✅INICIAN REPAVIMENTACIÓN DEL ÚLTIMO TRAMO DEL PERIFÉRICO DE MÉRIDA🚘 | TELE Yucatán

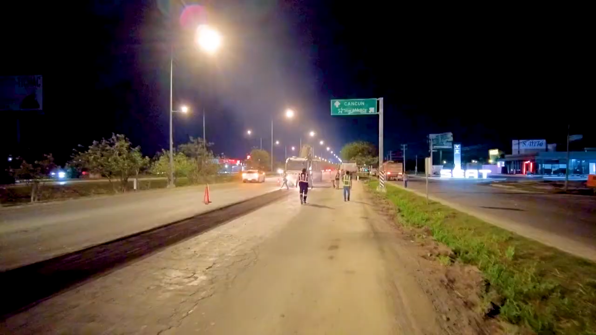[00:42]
La repavimentación se realiza por las noches, cuando hay menor flujo vial, para evitar las mayores afectaciones en el tránsito.